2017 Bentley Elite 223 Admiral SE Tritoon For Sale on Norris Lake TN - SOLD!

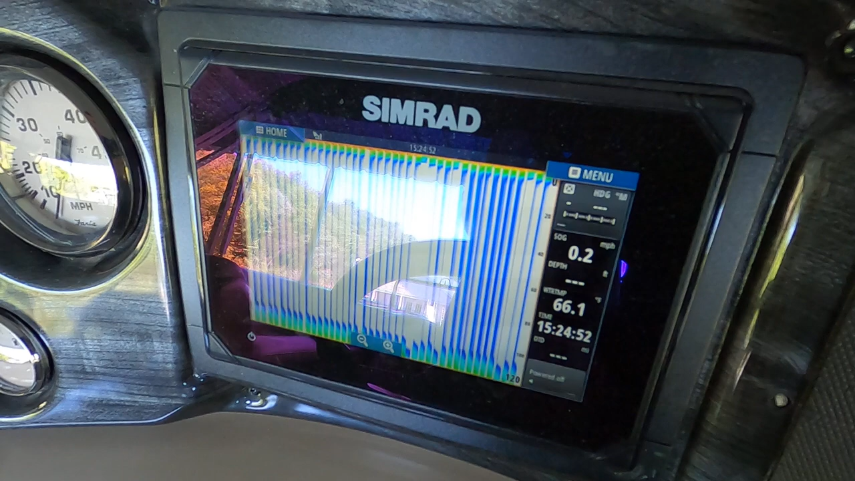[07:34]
On screen: speed 0.2 mph
multi-function display by simride this is a large color display now
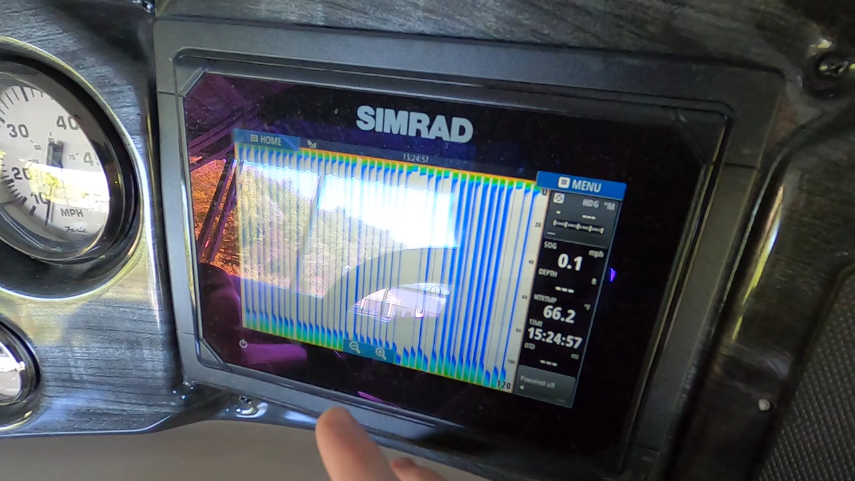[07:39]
the screen that it's on right now is actually your depth and fish finder and we've got
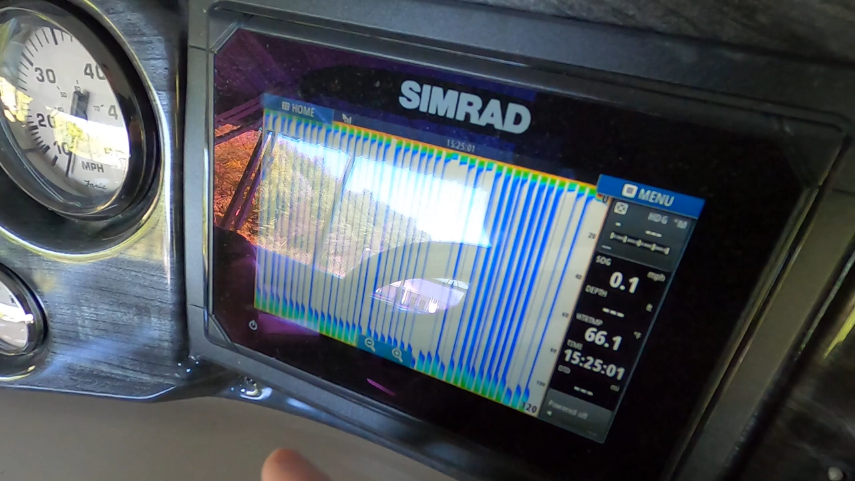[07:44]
On screen: speed 0.1 mph
those those bars because we're out of the water so we're not going to get an accurate reading with that your audio controls are integrated within this multi-function display
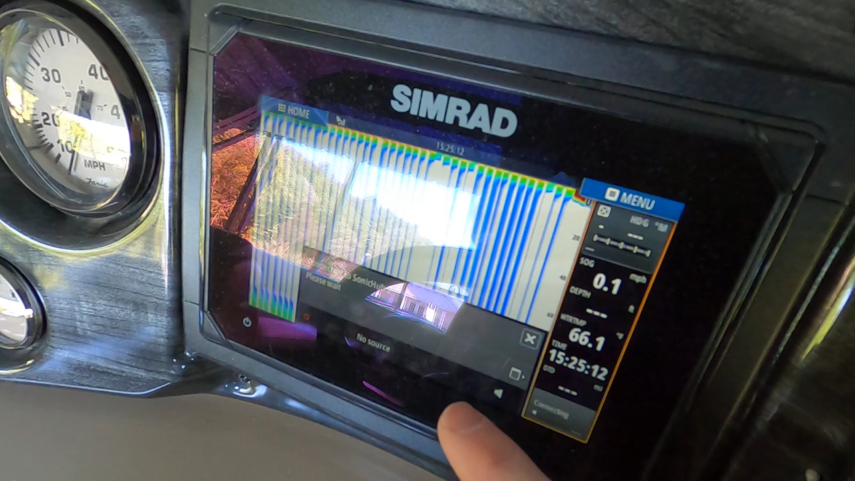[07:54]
On screen: speed 0.1 mph
and you're going to have several options here let me pull up our list
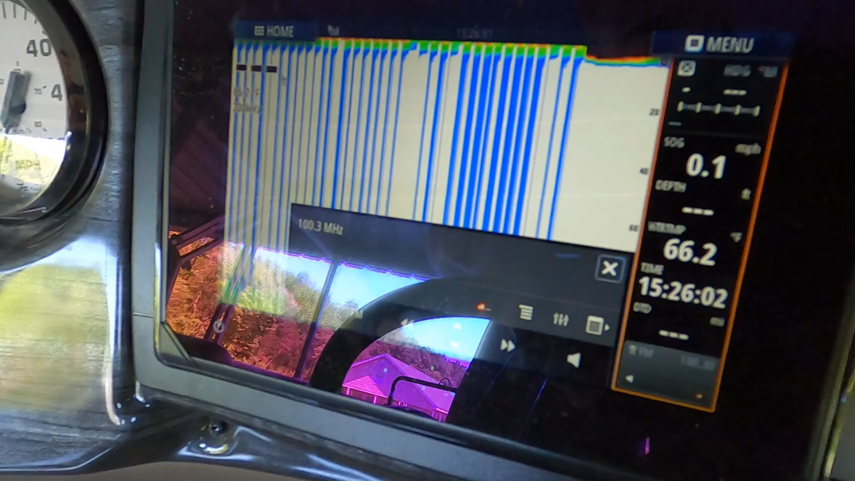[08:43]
readings your water temperature your air temperature gps speeds and
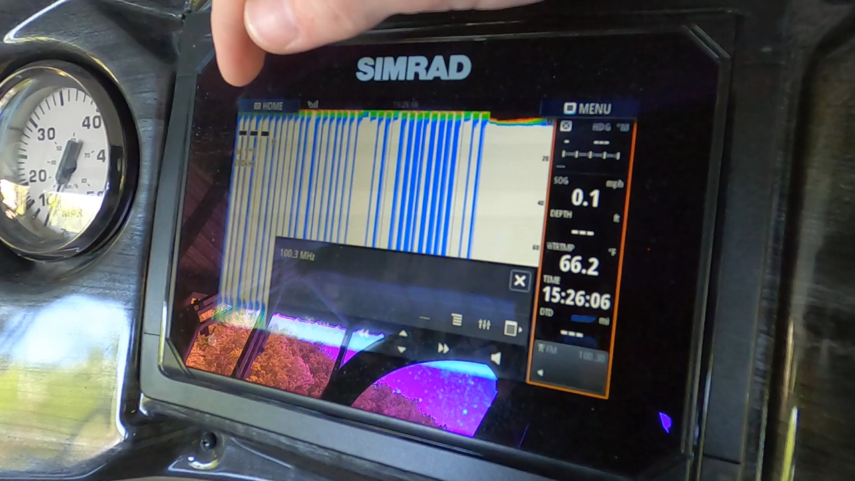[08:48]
On screen: water 66.2°F, speed 0.1 mph
all of those sorts as well as a chart plotter let me exit